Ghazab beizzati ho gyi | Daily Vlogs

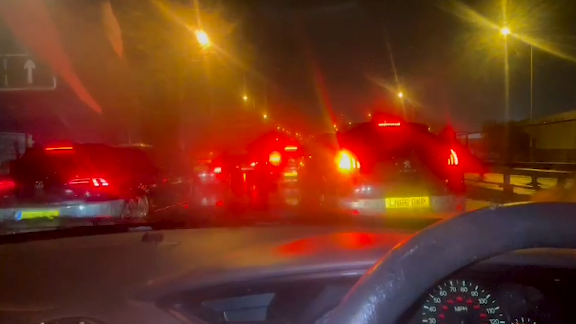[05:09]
क्या कहा तुमने? ढाई घंटे लगे ट्रैफिक में, अभी रात के 12:30 हो रहे हैं।